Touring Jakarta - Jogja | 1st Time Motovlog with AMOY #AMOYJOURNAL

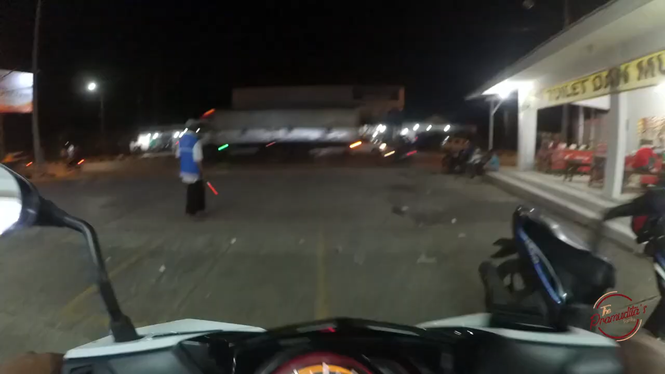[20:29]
Sekarang kita isi bensin dulu tadi gitu.
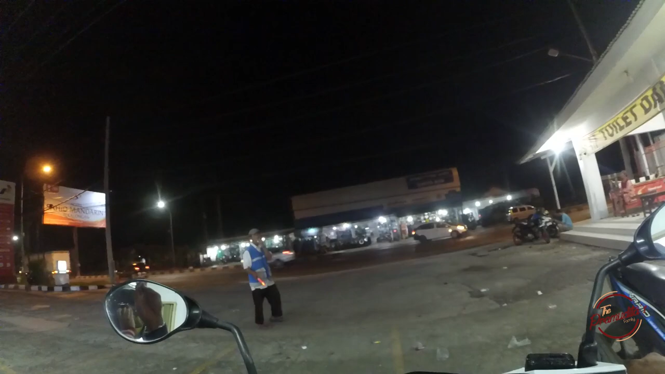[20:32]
Waduh, ngantrinya panjang banget. Ada. Udah.
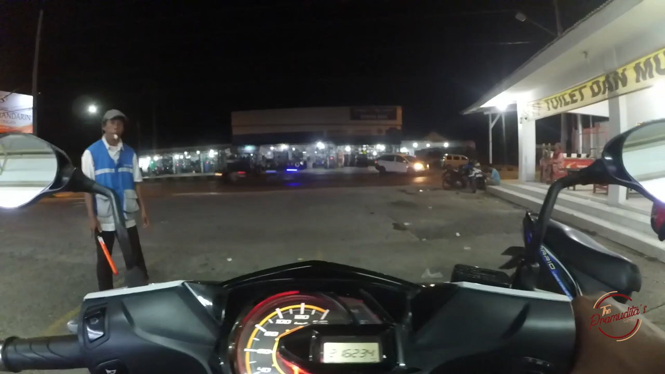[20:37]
Beh, maaf, makasih ya. Kayak cari yang di depan dulu aja ya.
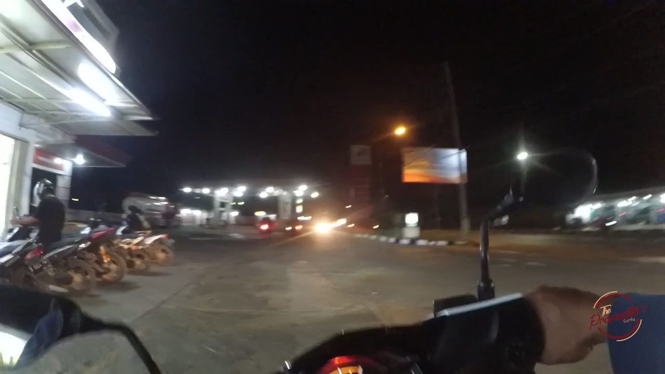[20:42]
Gampang. Ini banyak banget yang antri. Males nunggunya. Yes, sekarang kita saatnya night reading.
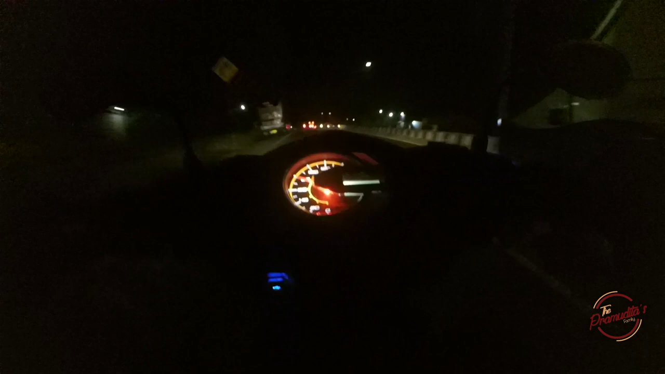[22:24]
Sekarang kita lagi ada di apa ya, Batang nih, Batang. Kalau jalan ini setahu gue namanya Jalan Raya Alas Roban.
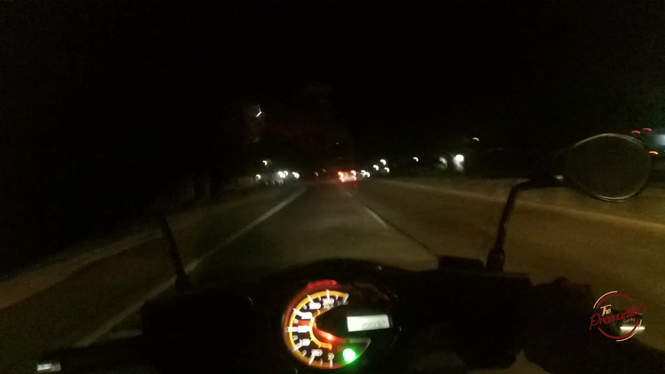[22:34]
Nah, tapi Alas Roban itu sebenarnya dibagi tiga, banyak orang salah kaprah. Yang ketika kita ngikutin lurus itu sebenarnya Greensing tembusnya.
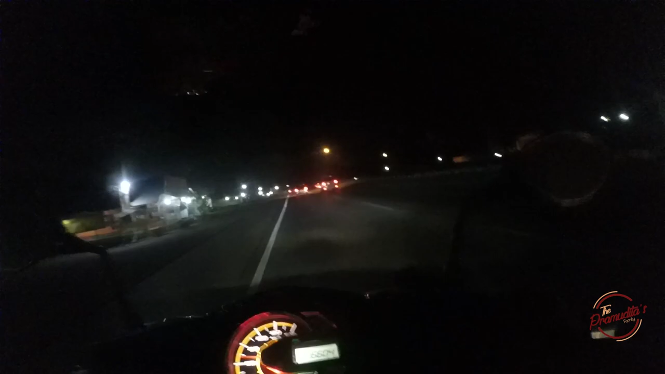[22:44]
Ketika kanan itu nama jalannya Pekalongan Baru. Nah, yang angker itu, yang terkenal dari dulu itu yang jalur truk yang ada di tengahnya. Nah, sebenarnya gue juga bingung sih, gue mau lewat mana nih. Bini gue ngajakin lewat, ah coba dong yang lewat yang apa, jalur angker. Ya, yeah, sebenarnya sih nggak apa-apa. Nih, bukan ya, masih lanjut ya.
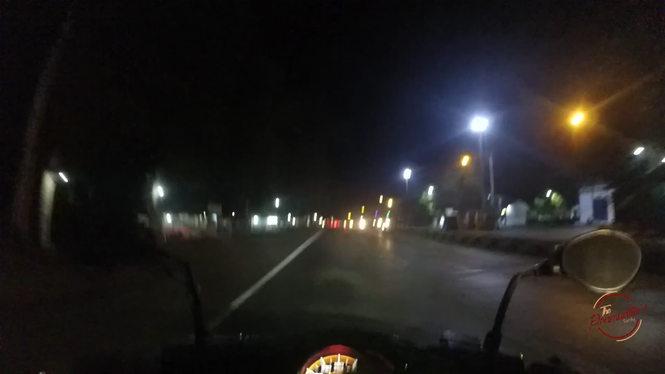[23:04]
Pokoknya dekat sini nih. Nanti ketika ke kanan itu Pekalongan Baru.
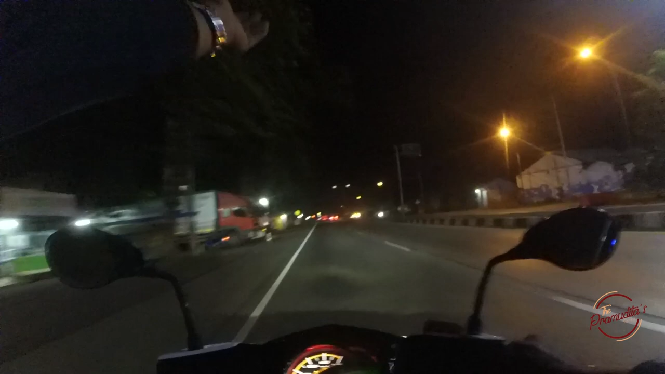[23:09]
Lurus adalah tembusan Greensing.
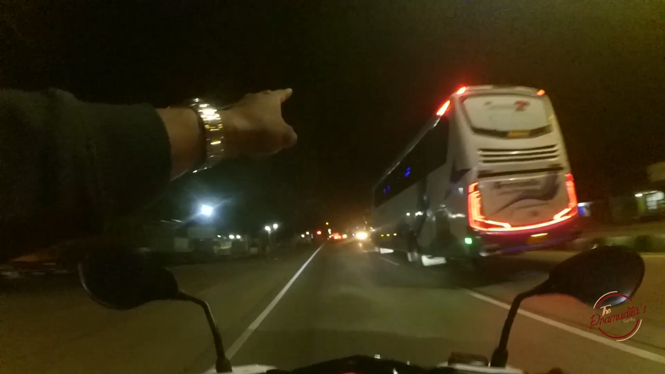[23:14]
Dan yang agak creepy itu yang serong ke kanan jalannya. Nanti coba gue tunjukin ya. Nah, jadi teman-teman, kalau lurus itu kan tembusannya Greensing. Kalau yang ambil serong kanan itu tembusannya yang Alas Roban lama tuh, yang angker. Kalian bisa kepo-kepo sendiri di Kisah Tanah Jawa atau apapun. Kalau kanan adalah Pekalongan Baru, rencananya kita akan lewat kanan aja. Gelap sih tempatnya, tapi sepi dan enak treknya. Mau lihat? Yuk.
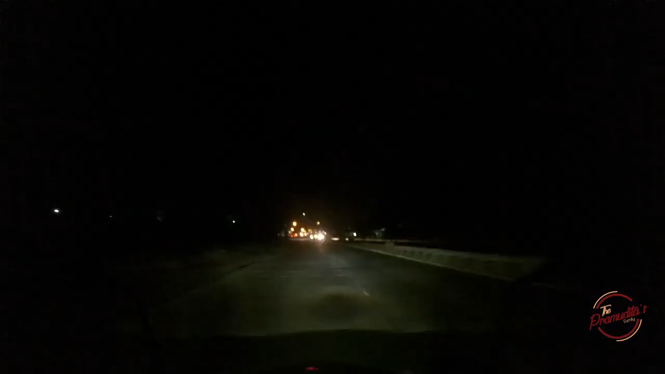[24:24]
Nah, ini adalah jalan tembus keluarnya nih. Kita tinggal lurus. Nah, kalau yang tadi yang dari Greensing sana dari kiri set ke kanan. Kurang lebih gitu.
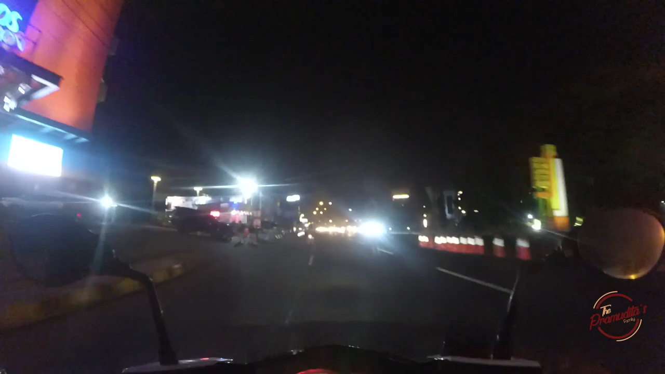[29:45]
Jalan Magelang. Magelangnya sana tadi ya.
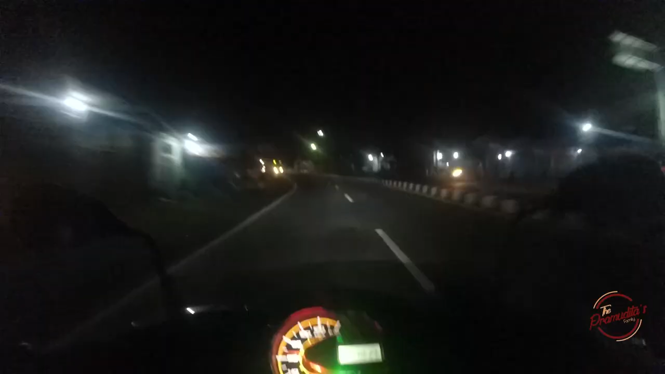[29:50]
Ya alhamdulillah kira ini masuk kawasan Muntilan. Muntilan abis itu nggak jauh lagi masuk kota Jogja. Tapi gue nggak nyampe kota Jogja. Gue akan belok kiri. Itu ke arah kota Sleman. Kota Sleman itu utaranya Jogja. karena gue mau motong jalan biar ke rumah gue cepet. Kebetulan rumah gue kan di Jalan Kaliurang tuh, KM20. Kalau gue mesti ke kota Jogja kayak jauh banget, makanya gue motong jalan aja nanti.